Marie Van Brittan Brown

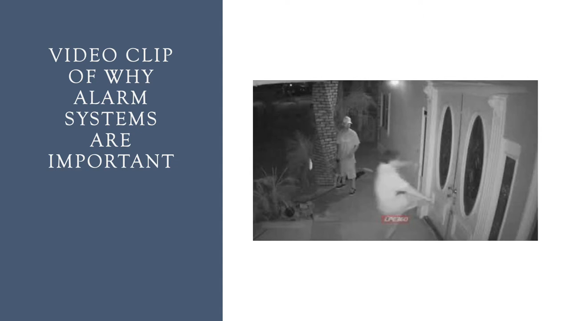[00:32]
This slide of the video clip that is being shown is very important due to seeing a burglary that is taking place at somebody's home residence without the owners even knowing this is occurring. What scares them off is an alarm system after attempting multiple times of trying to enter the house without any consent. They don't know during the time that they were being recorded for evidence that this was taking place as well as giving the authority the identification of the predator trying to invade private property.